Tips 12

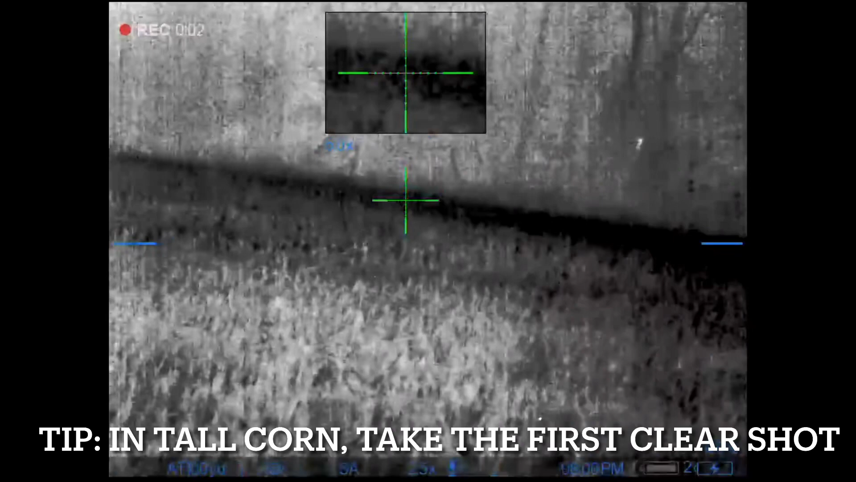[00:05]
this was my first time hunting this farm it was freshly cut corn the problem was the stalks were still pretty
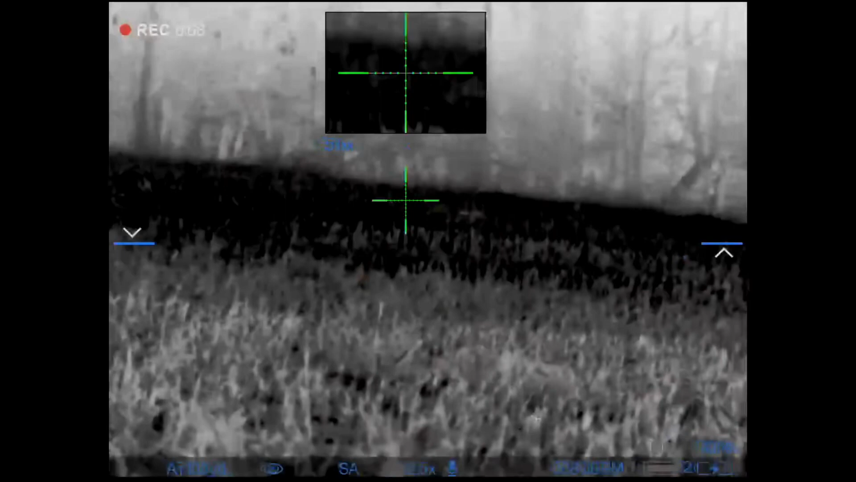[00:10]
high it made it hard to see this red fox but he was fully committed to ranting red
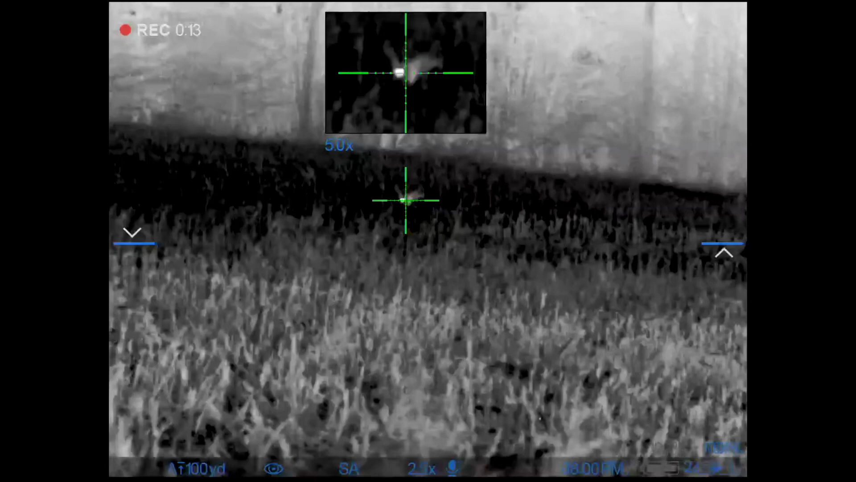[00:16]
bird watch him come in jumping over the stalks
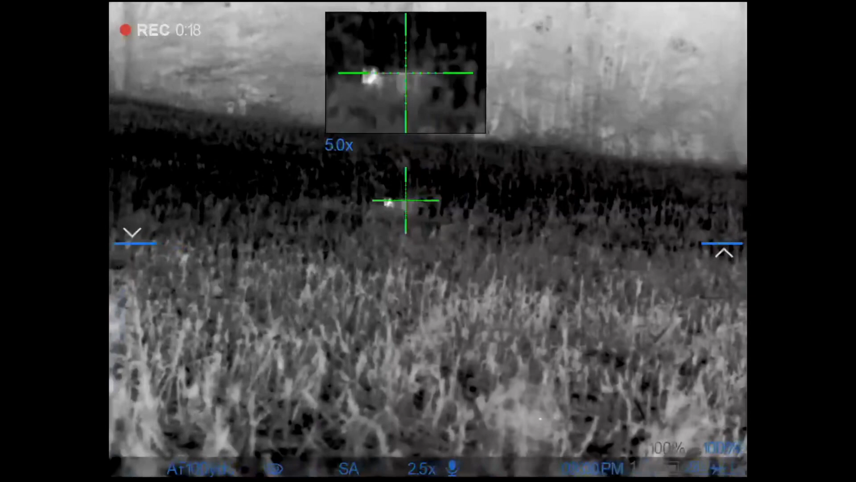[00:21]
I try to stop him a few times
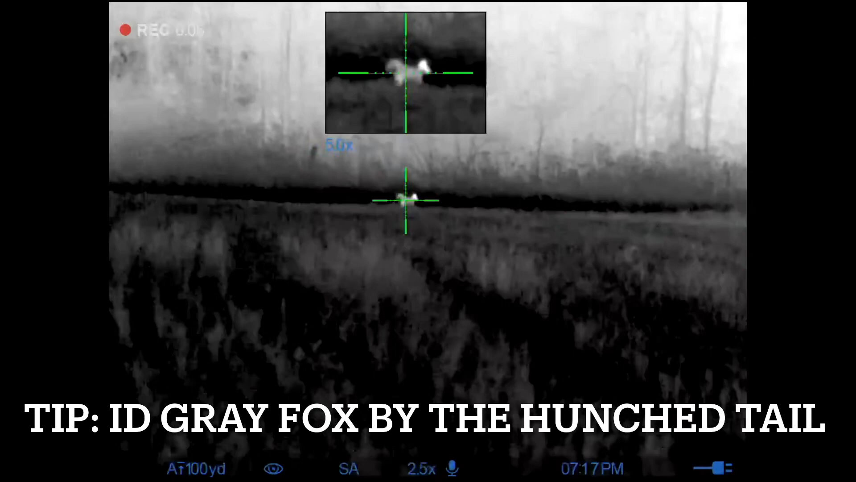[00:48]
this great fact showed up really quickly
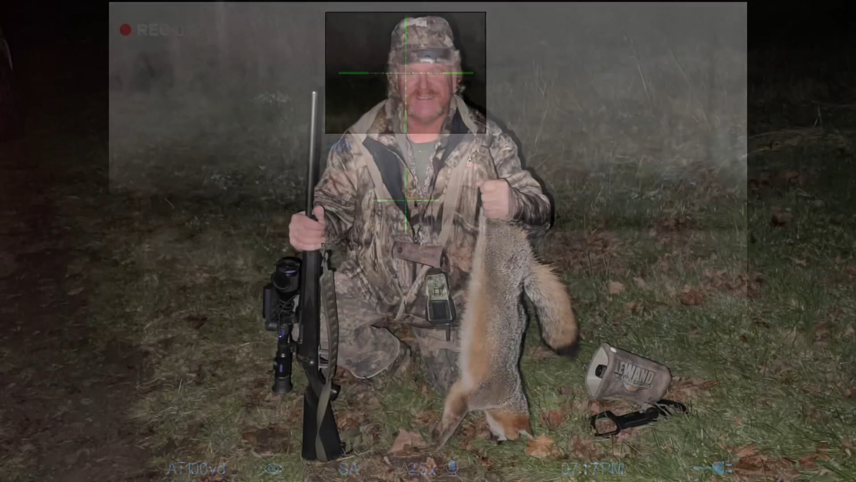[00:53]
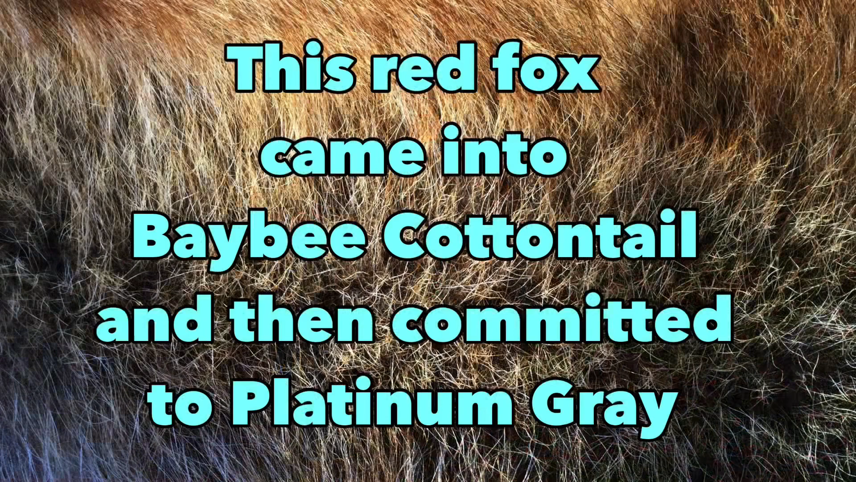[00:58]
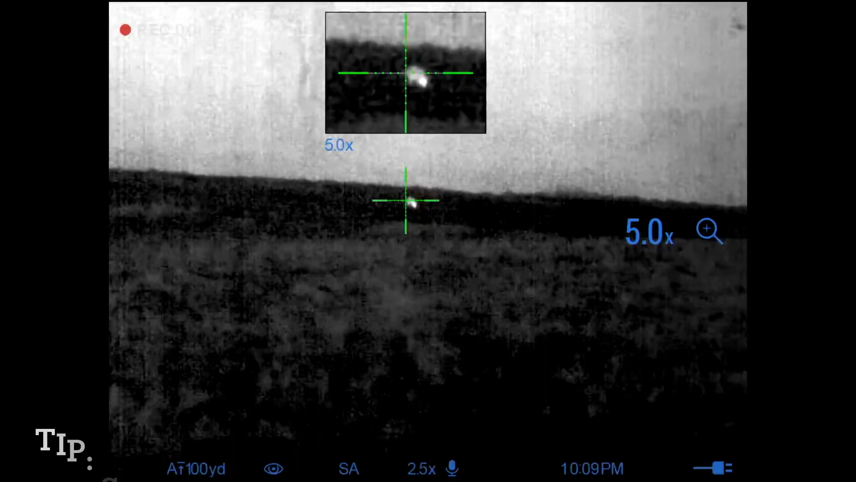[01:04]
I was playing fox pro's ranting red bird once again because it was great this week this red fox appears quickly but watch he hides behind this knoll in the field I